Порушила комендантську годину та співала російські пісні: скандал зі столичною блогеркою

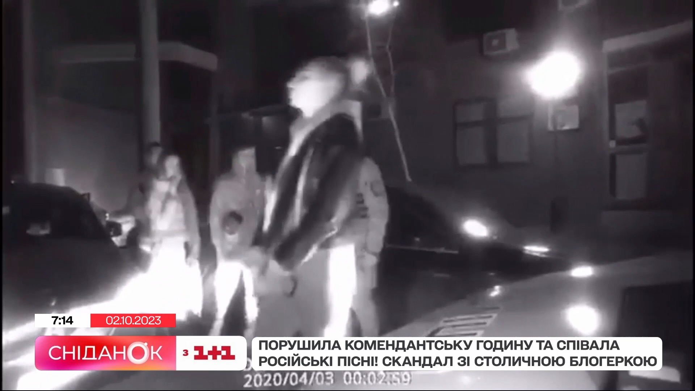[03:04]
У 2020-му її зупинили патрульні за перевищення швидкості та водіння у нетверезому стані.